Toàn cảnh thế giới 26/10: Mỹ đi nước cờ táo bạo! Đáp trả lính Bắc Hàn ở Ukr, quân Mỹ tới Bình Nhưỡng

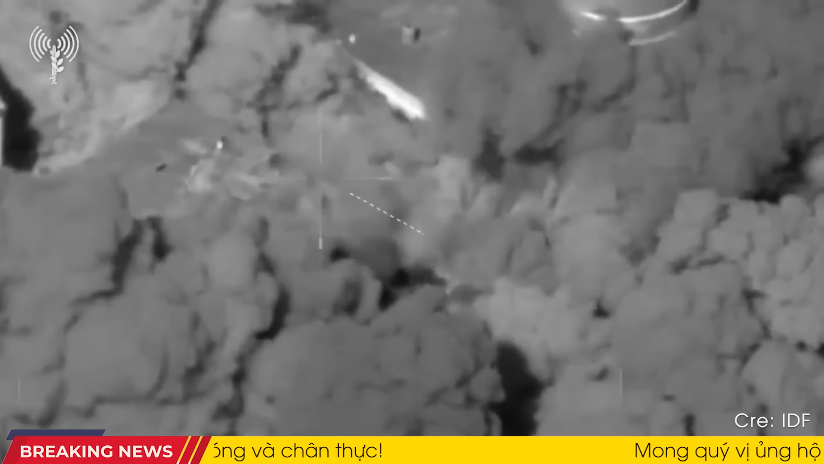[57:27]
Hezbollah đã tiến hành nhiều vụ tấn công bằng rocket và súng cối vào miền Bắc Israel,
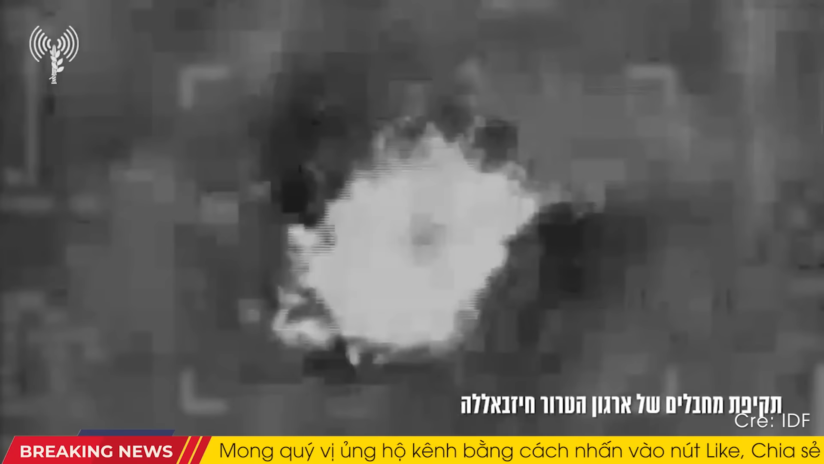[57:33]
đẩy căng thẳng lên định điểm. Israel đã đáp trả bằng một chuỗi không kích vào hơn 200 mục tiêu Hezbollah trong khu vực Nam Liban.
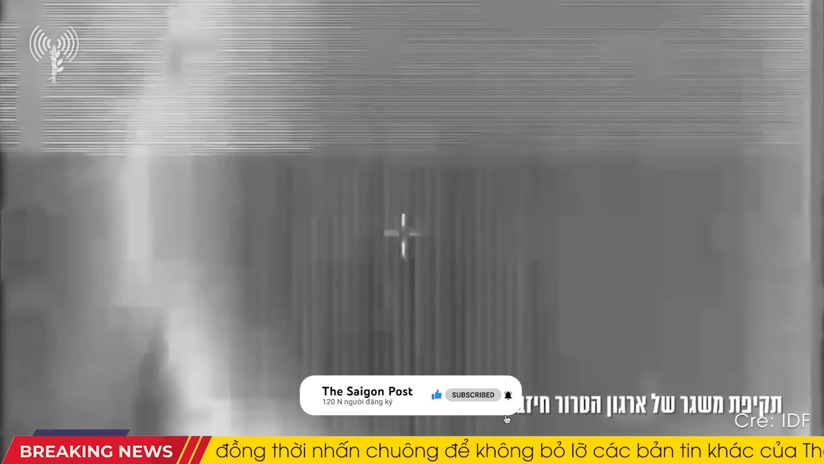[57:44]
Các cuộc không kích nhắm vào bệ phóng hỏa tiễn, căn cứ và kho vũ khí nhằm giảm thiểu sức mạnh tấn công của Hezbollah.